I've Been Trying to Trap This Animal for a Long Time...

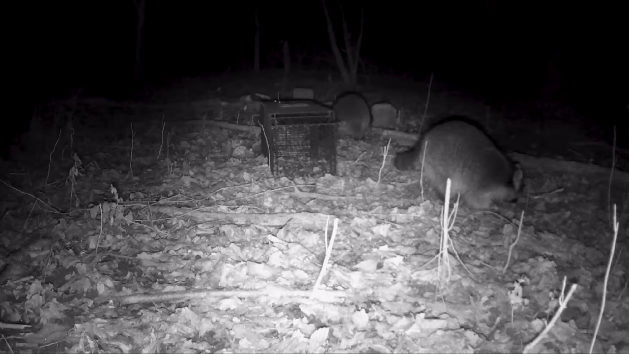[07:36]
And even last night, we can check the trail cam footage. There were still raccoons here last night.
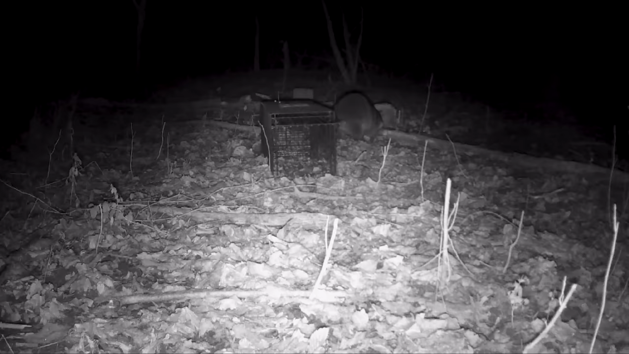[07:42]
But for whatever reason, they pass up our honey buns and eat my little deer block.